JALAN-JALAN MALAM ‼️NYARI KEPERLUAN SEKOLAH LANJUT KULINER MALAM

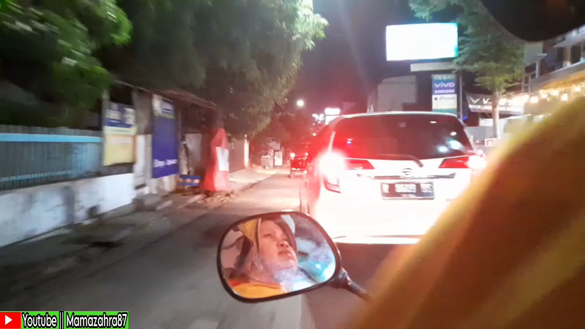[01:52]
Karena ini suasananya terang, tidak hujan, jadi untuk kendaraan lalu lalang itu alhamdulillah lumayan ramai. Dan untuk saya sendiri, ini adalah hiburan tersendiri buat Mama Zahra,
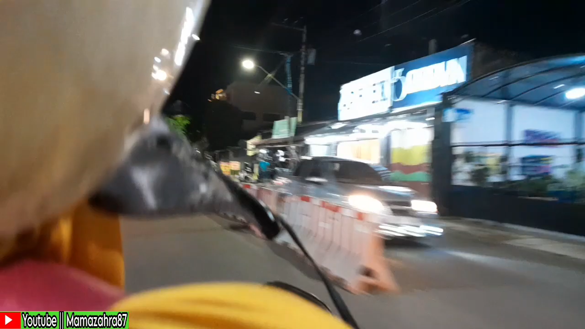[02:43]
itu adalah sekolahannya Kakak Zahra. Ini ya, itu di depan.